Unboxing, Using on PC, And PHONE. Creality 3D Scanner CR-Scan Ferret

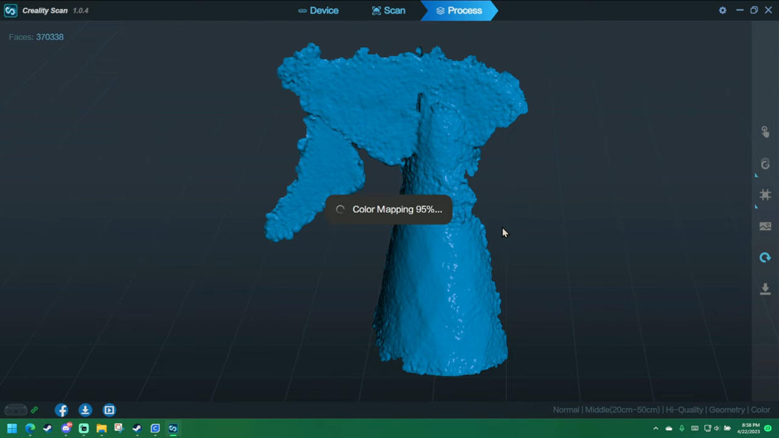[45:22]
This isn't even that three-dimensional of a file. Processing. We'll get the color right.
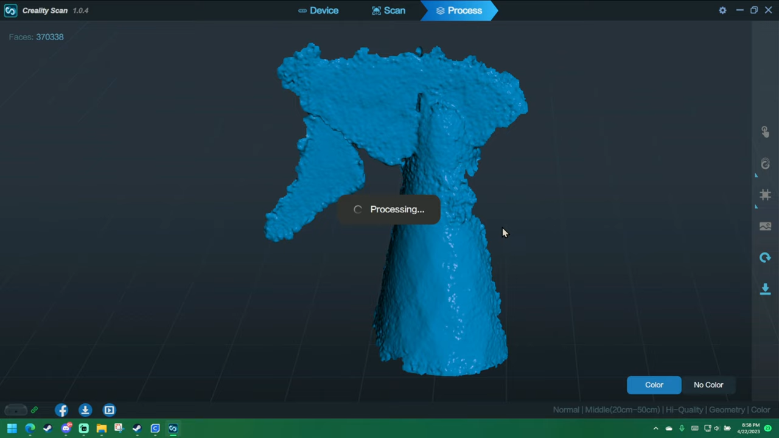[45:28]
Boom. Hey, it didn't do that bad.
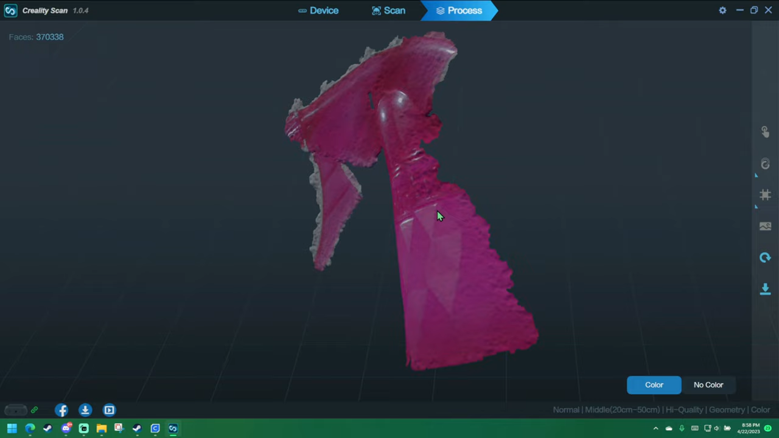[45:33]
And then you can make it go like that, just blue.
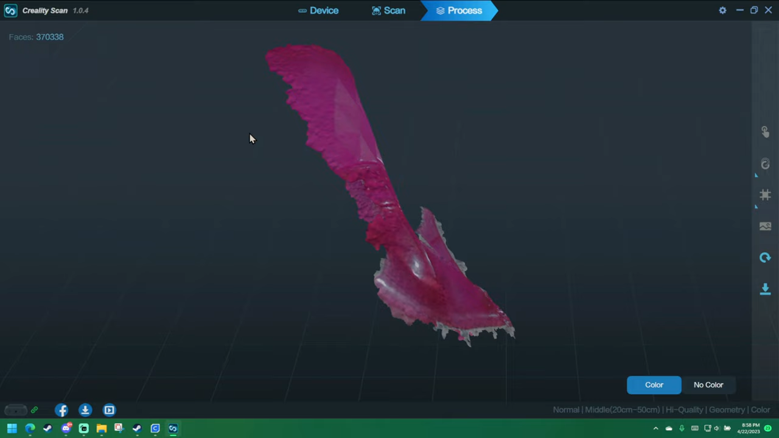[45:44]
Nice, it got the texture of that.
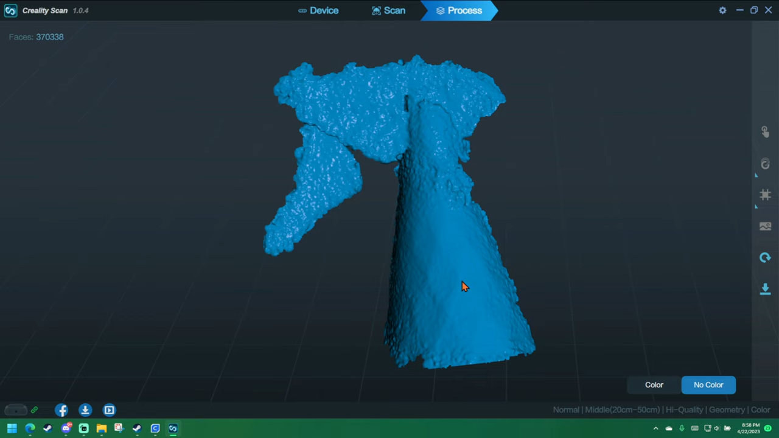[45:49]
Doesn't really show up in the file. And then when you're done, you can either rescan or export.
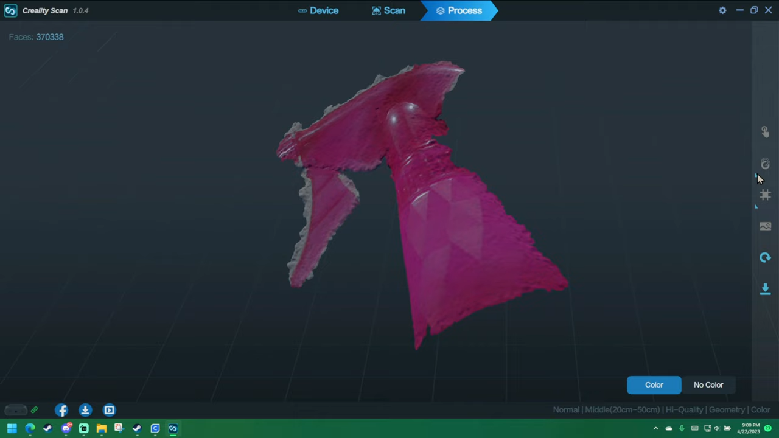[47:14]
Everything's blacked out. There's nothing under settings. So this is just a scanning tool.
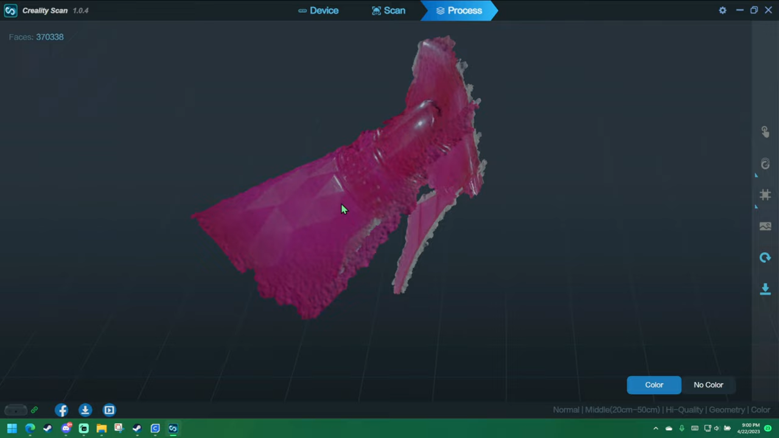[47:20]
I'm sure there's better ones out there.
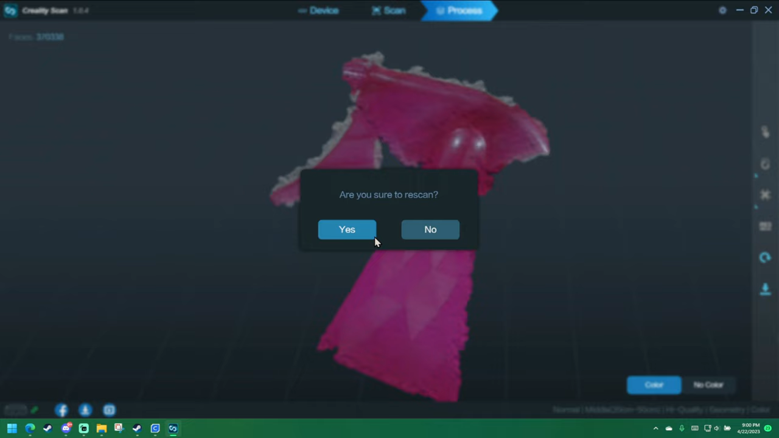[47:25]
So let's go ahead and scan this, and then I'll scan my body, or my body, my face.
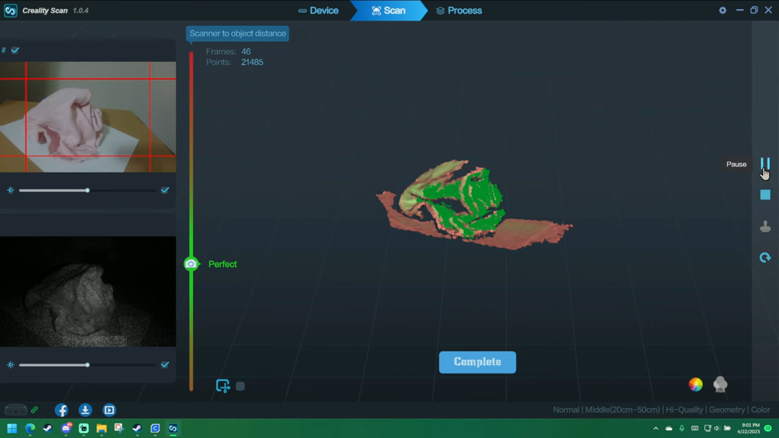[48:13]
And it was scanned for 5 minutes. Oh, I was moving too fast there.
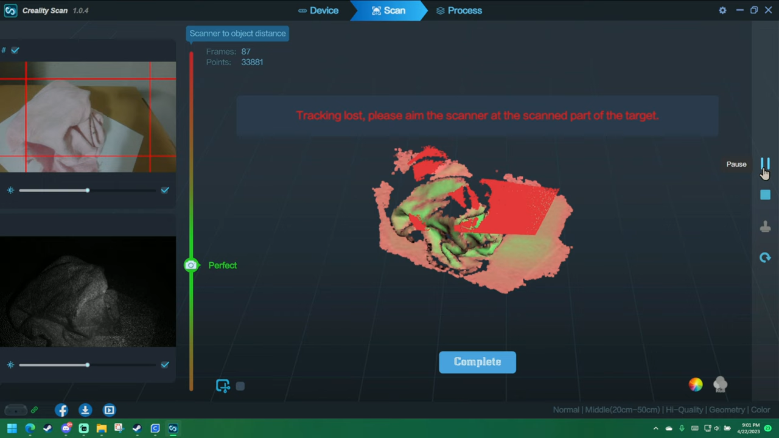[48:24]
Trying to get that little... No, I can't see that spot.
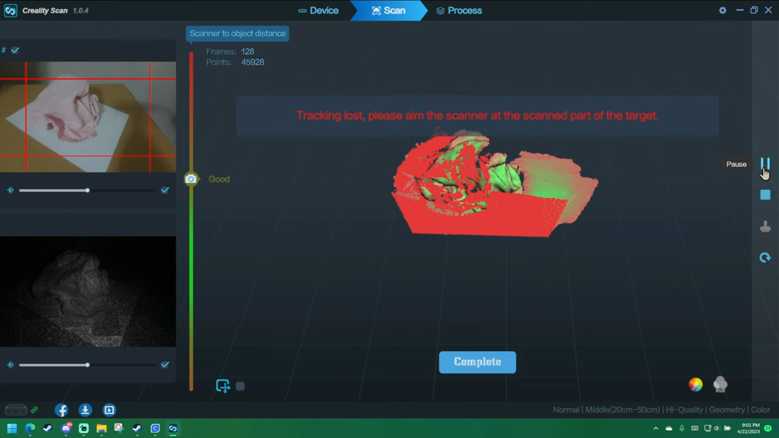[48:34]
Gonna spin the box.
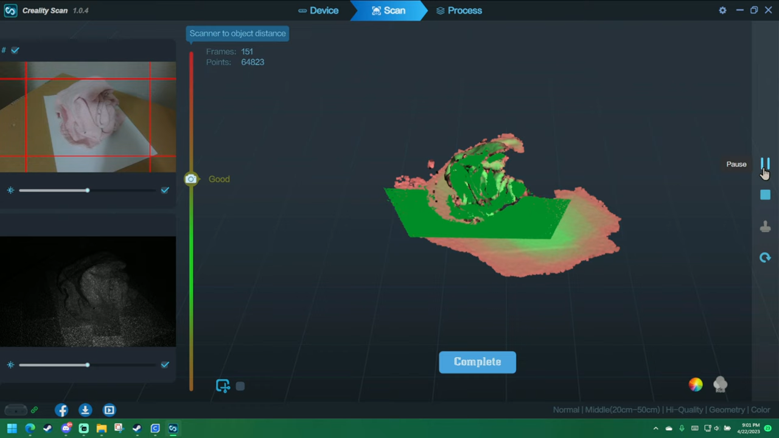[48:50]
We are on a pretty powerful computer. We're running an i9, 32 gigs of RAM, and 8 gigabyte graphics. So, whatever it's demanding.
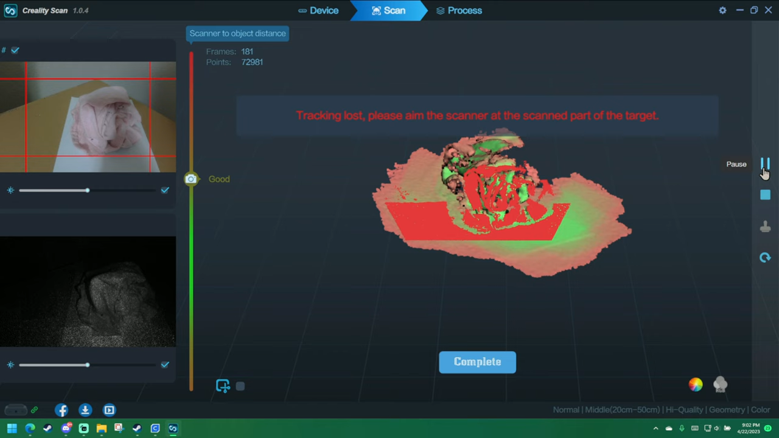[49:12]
So, when that happens, you're supposed to put it back where it was. I put it down, haven't moved it now. Okay, it's mad at me.
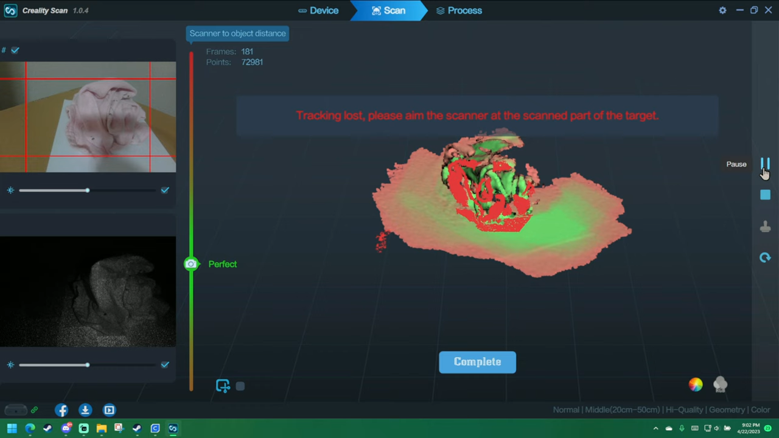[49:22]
It's not too delayed, but it definitely is delayed.
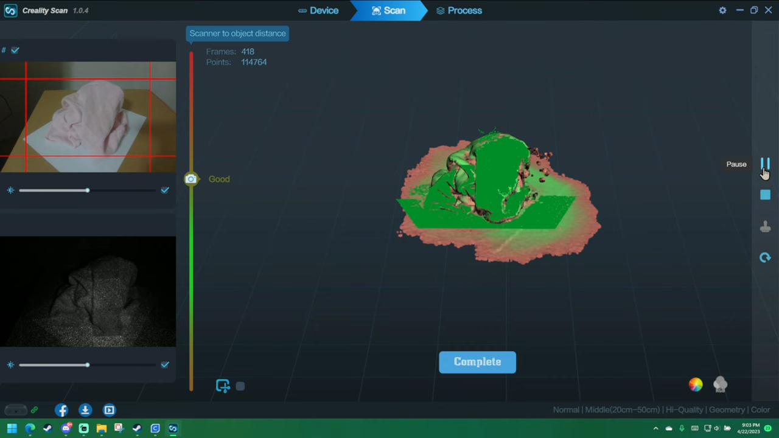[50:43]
Okay, we got some floating bits around that corner. We ended up getting the top.
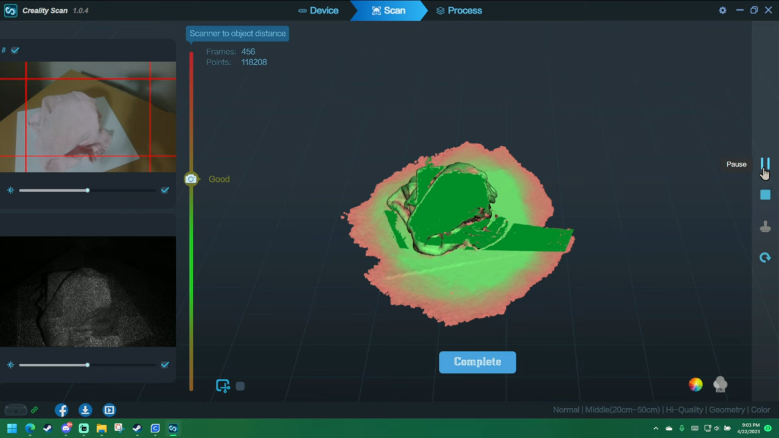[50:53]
They don't have too many problems moving around like that. But again, 5 minutes.
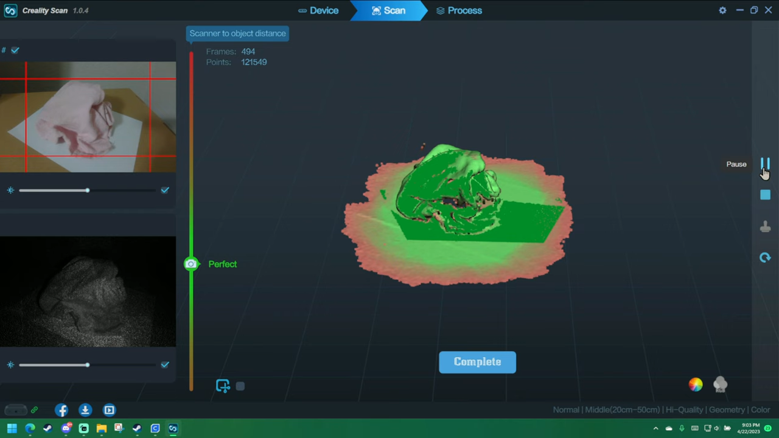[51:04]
I had it going earlier and it still had a lot missing. Right.
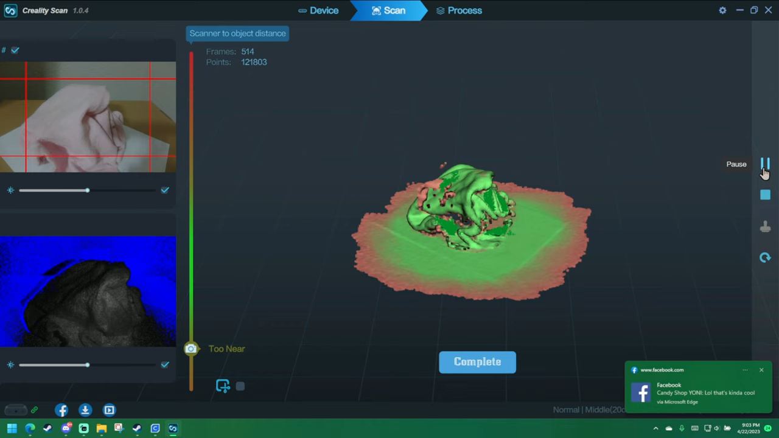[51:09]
Okay, so we did a complete circle. Let's go ahead and save it.
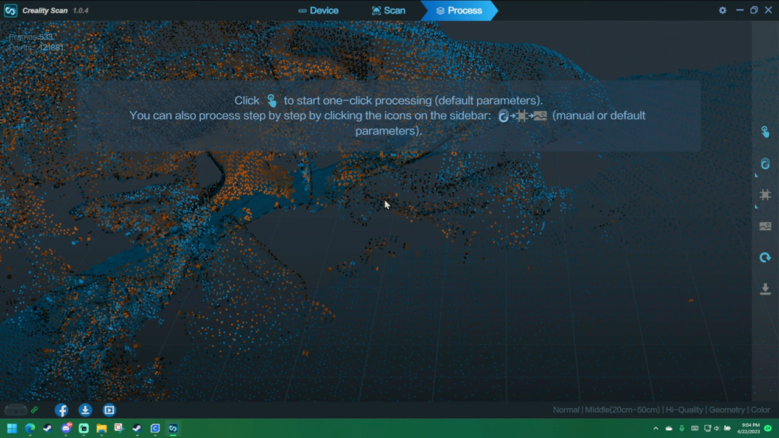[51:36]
And if you scroll way in, you can see it need to scan for a little bit longer because the pixels just aren't all there.